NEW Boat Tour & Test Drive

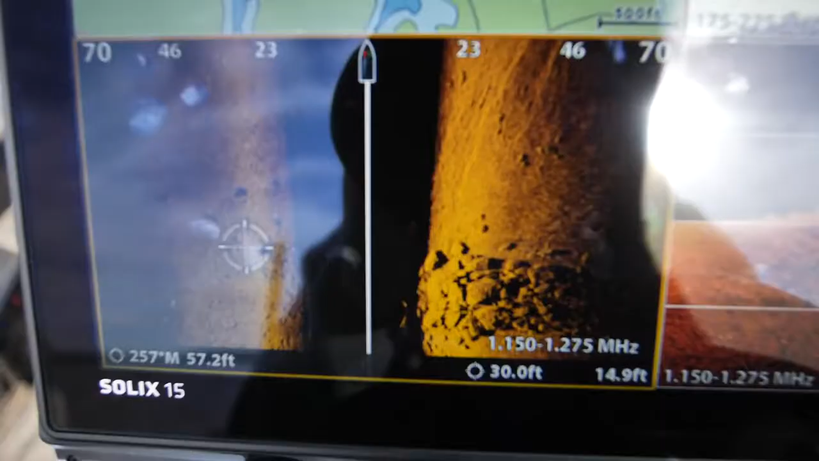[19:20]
Mega imaging. Crazy. Very defined, very defined. Just been impressed with that. The rocks. That's pretty neat.
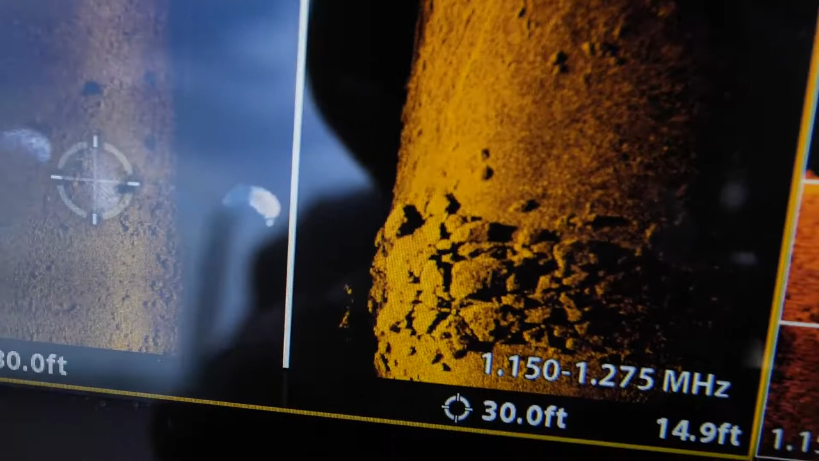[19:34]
I mean, definition in there is awesome.